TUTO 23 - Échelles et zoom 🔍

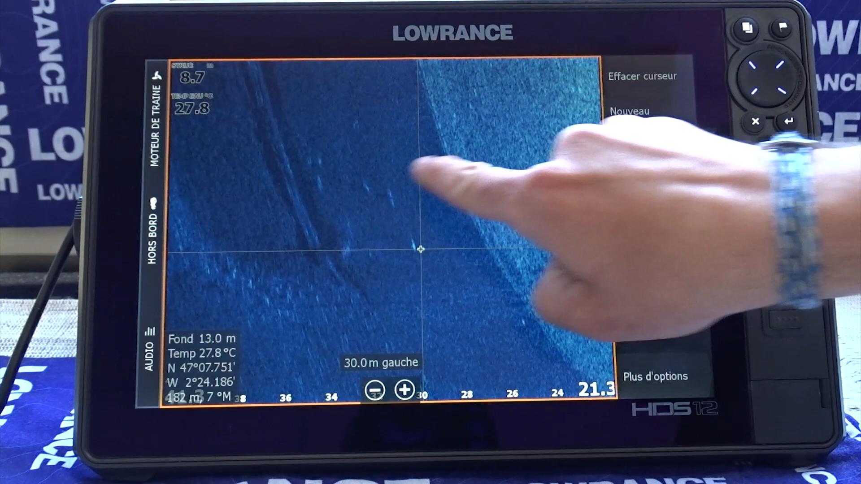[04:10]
On screen: depth 13.0 m, water 27.8°C
avoir des poissons décollé parce qu'on voit les traits les traits les traits blancs représentés par les poissons avec des petites ombres derrière donc ici on a peut-être un tombant qui peut être intéressant donc je le
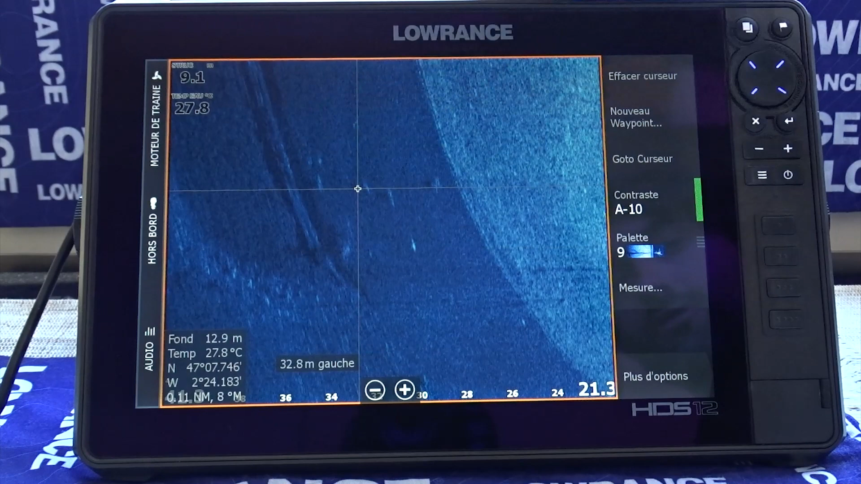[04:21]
On screen: depth 12.9 m, water 27.8°C
note avec un waypoint je sauvegarde si j'efface mon curseur je
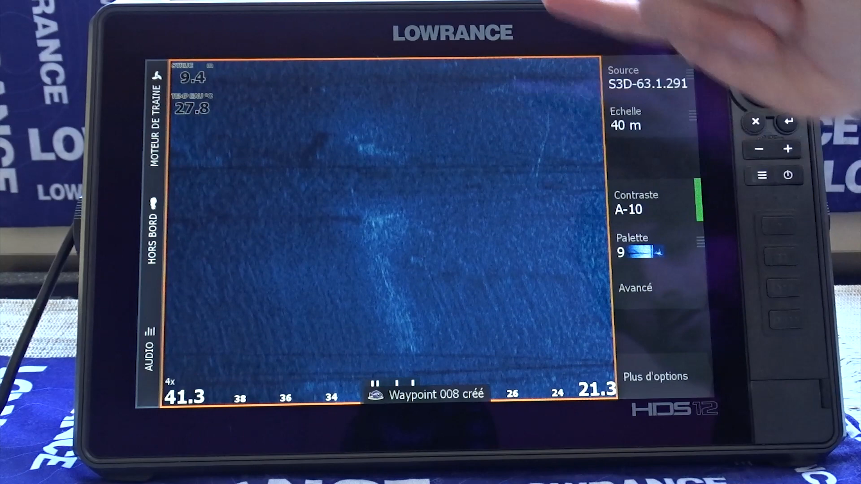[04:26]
reste sur ma vue zoom il faut donc que je dézoome pour revenir à ma vue classique
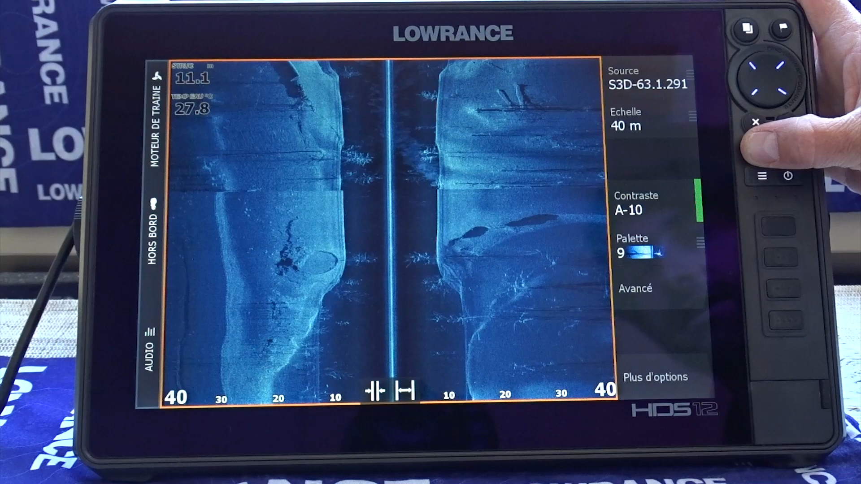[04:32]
et je peux à tout moment rezoomer sur sur d'autres éléments voilà pour noter ce ce bout de bois ou cette ou cette pierre par exemple si vous êtes sur une épave vous
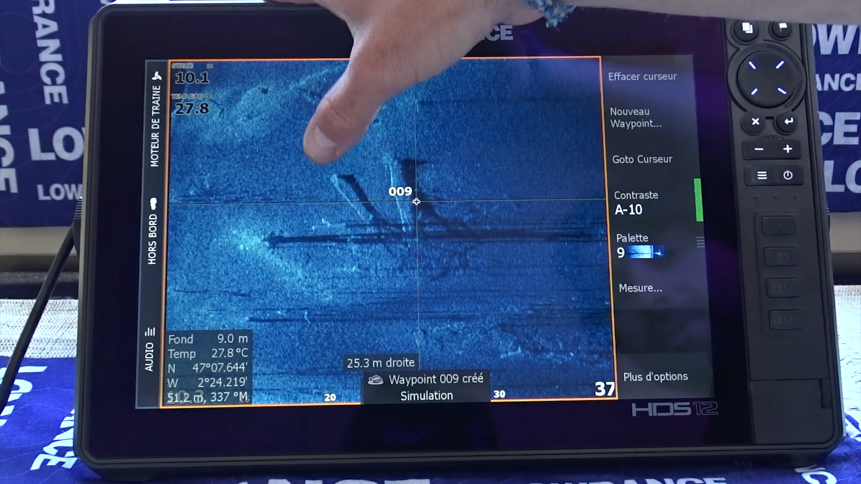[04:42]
On screen: depth 9.0 m, water 27.8°C
passez sur une épave imaginons que ça ce soit l'épave vous pouvez donc là la
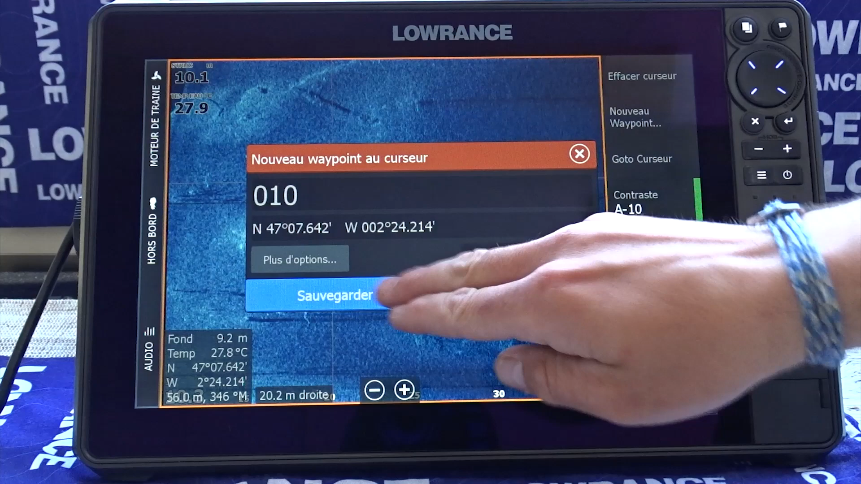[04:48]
cartographier de la proue à la poupe voilà hop et comme ça j'ai
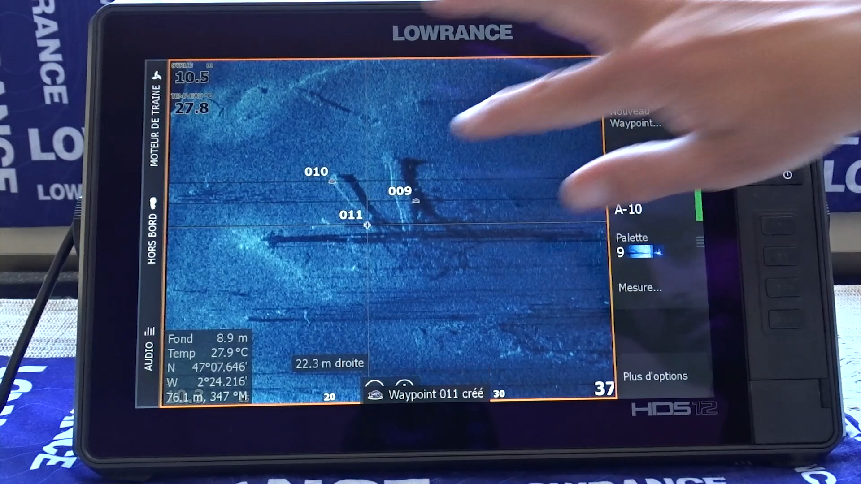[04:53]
On screen: depth 8.9 m, water 27.9°C
j'ai mes bouts de bois qui sont qui sont vraiment ou mon épave qui